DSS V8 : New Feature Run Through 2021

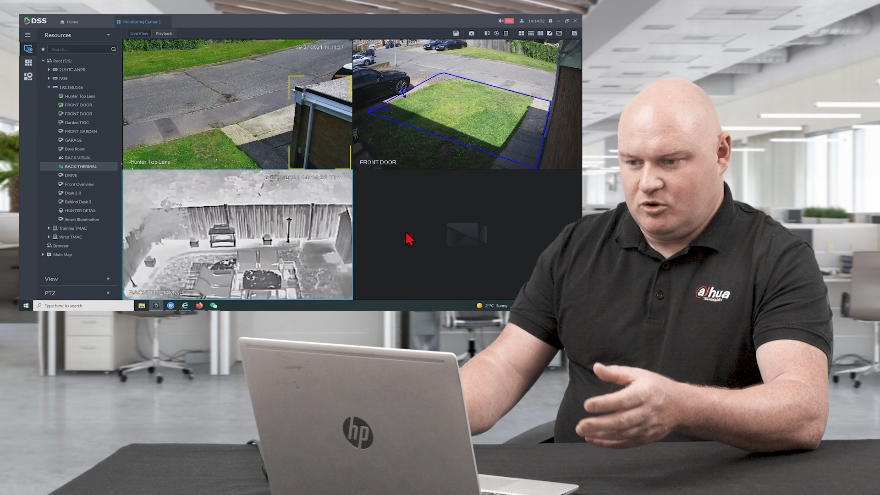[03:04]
Now let's say if in a video wall environment or maybe a man guarded solution or close perimeter protection then of course I don't want to actually leave the actual view so I can actually drag in a browser here